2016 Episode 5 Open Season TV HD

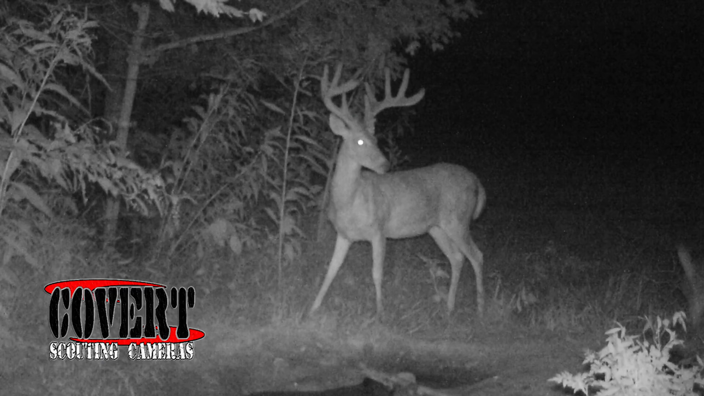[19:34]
This is the one buck that we picked out that we wanted. I ain't had a picture of him since July or August till just a couple days ago. And he showed up working a scrape right here. This is the third hunt we've had on this deer.